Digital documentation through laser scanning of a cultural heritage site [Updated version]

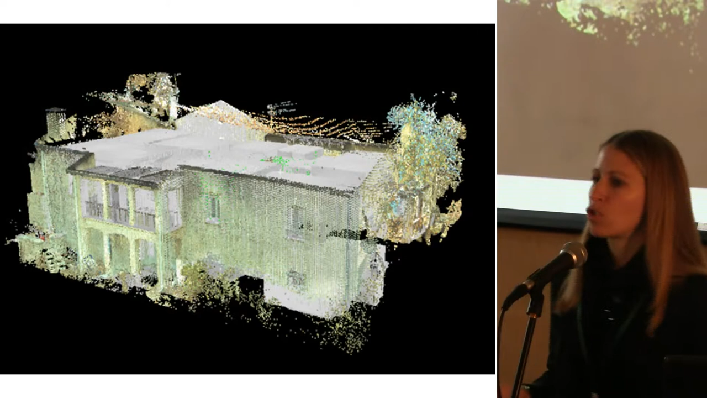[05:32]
and on top of that we can superimpose all the picture information that we have for the site. that the scanner takes.
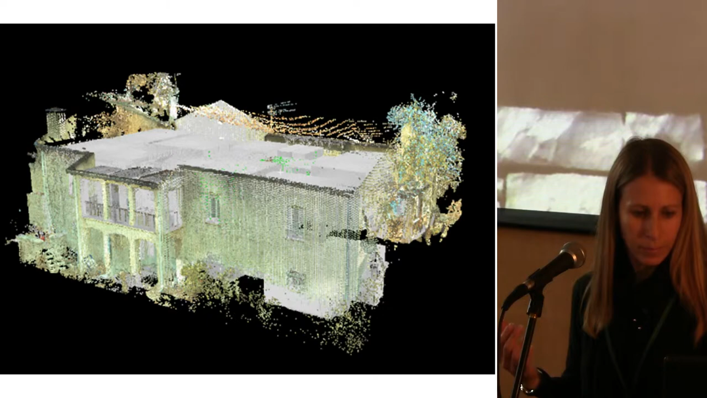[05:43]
And what you see here is the different views of the cloud point, the point cloud.
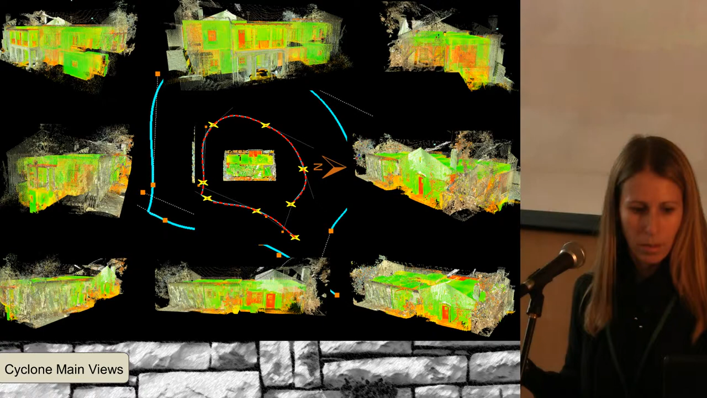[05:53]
And very fast once we have this
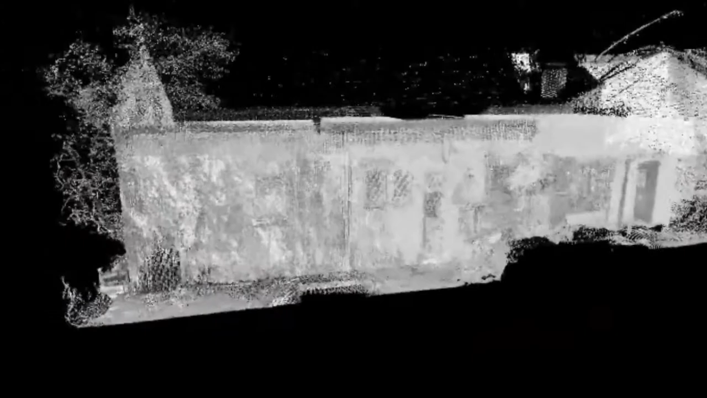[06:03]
objective database,
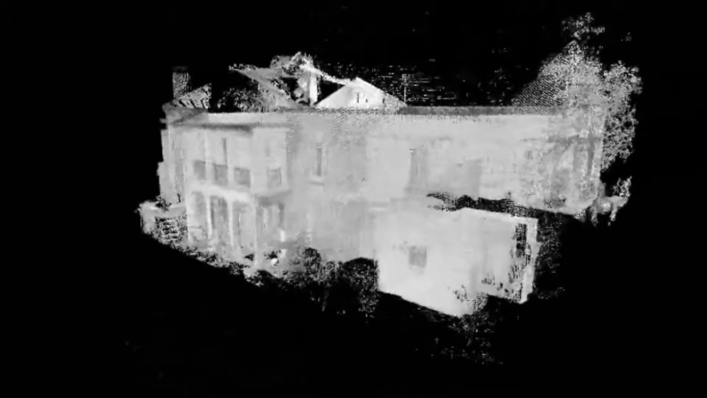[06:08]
we can do a fly through the cloud point and see the geometry,
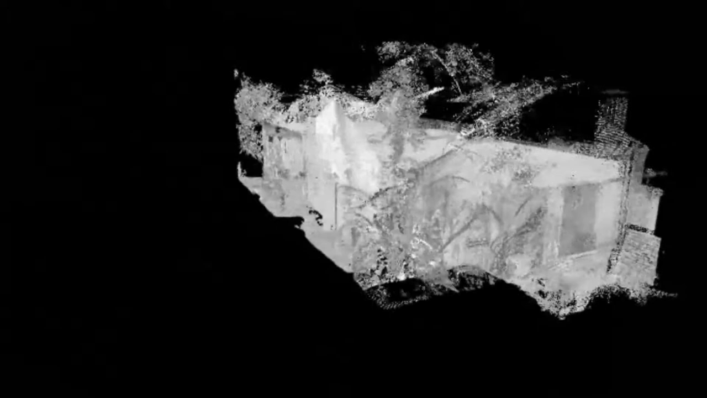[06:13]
and understand immediately the 3D geometry of the building.
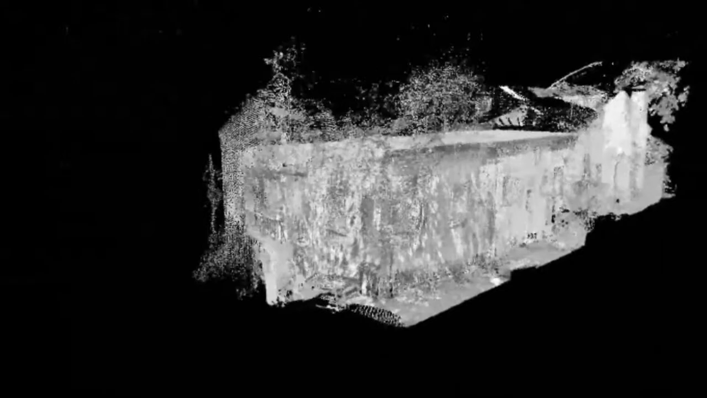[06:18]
The important thing about this stage of work is that it's an objective database.
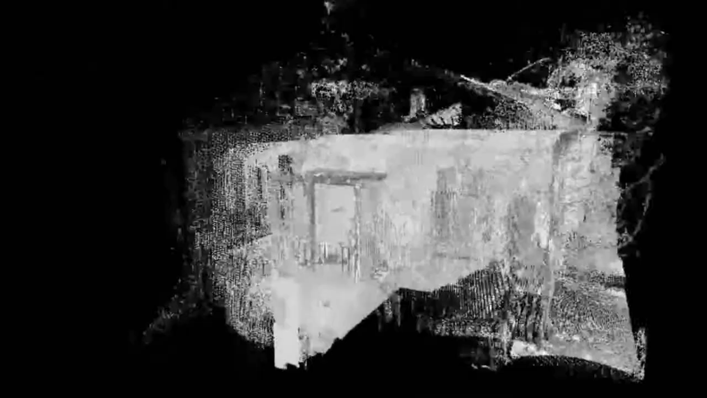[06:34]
So it's completely objective and that's what we call our raw database about the building.
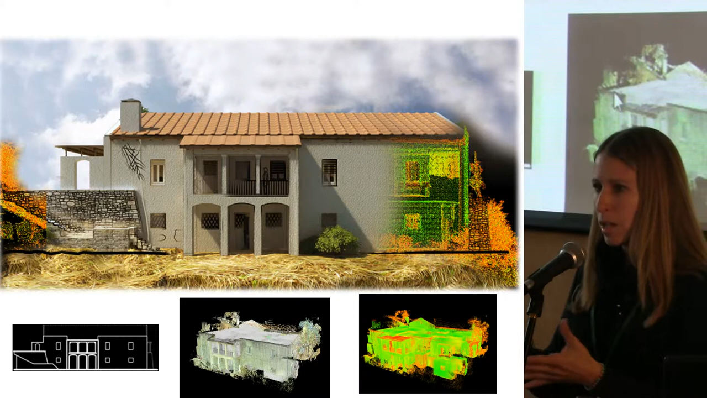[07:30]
which is a combination of the return of light that the surface gives and the color of the surface itself. It can be viewed as a gray scale or it can be viewed with a photographic imagery superimposed on top of the cloud point, which goes and colors each and every single point of these millions of points that we have in the database. And then we took each elevation
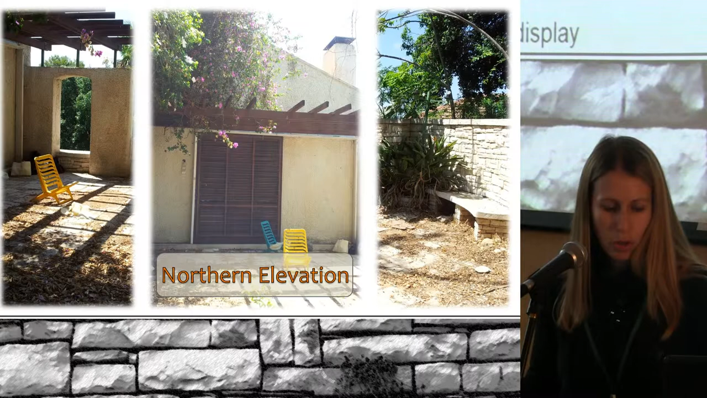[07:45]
of the building and we created two dimensional drawings.
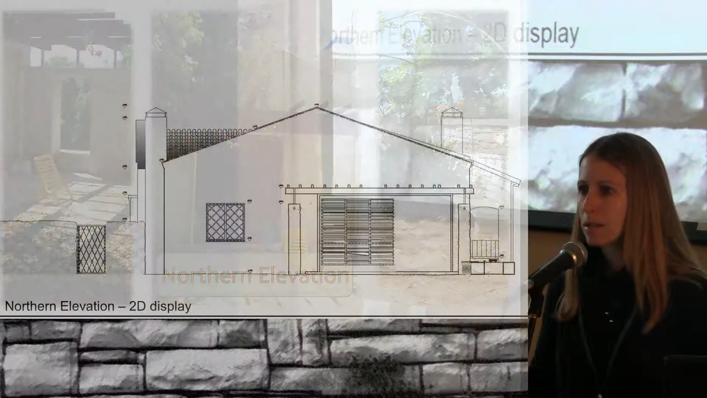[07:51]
This is already a stage in the post-processing that we interfere. The hand of the architect goes and traces over on the top of the point cloud to get out information.
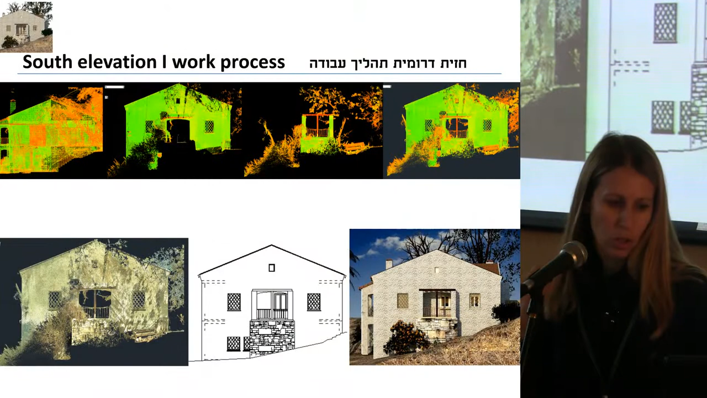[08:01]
We can see here the point cloud superimposed with the two dimensional drawings and the layering
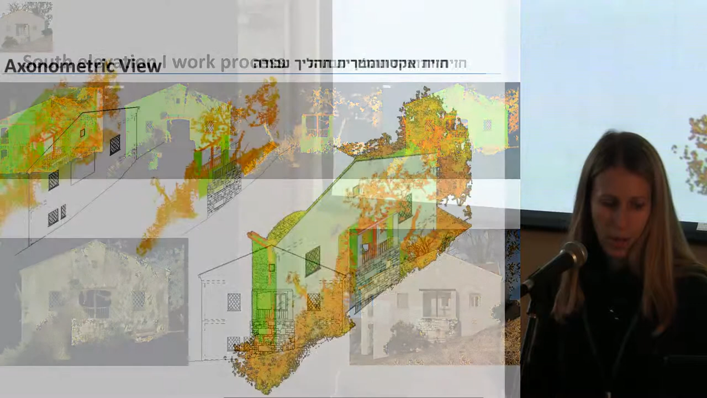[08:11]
of the point cloud that we took to compile this elevation.
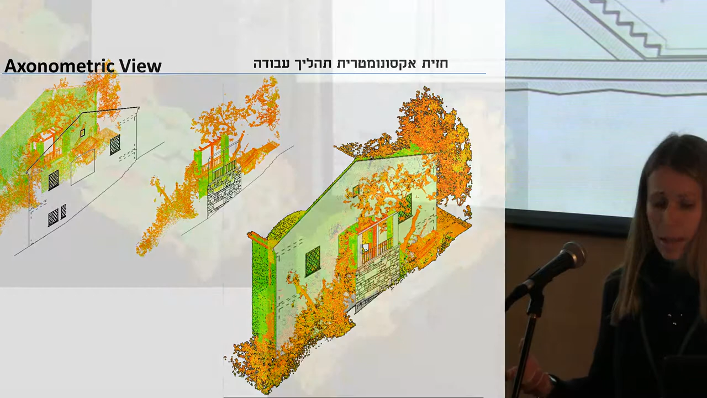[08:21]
We got a better understanding about the built-in elements of the building,
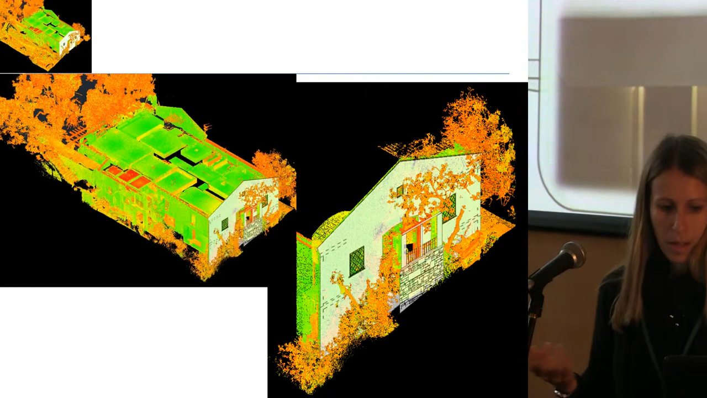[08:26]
which in the first view when we walked inside the house we didn't completely understand.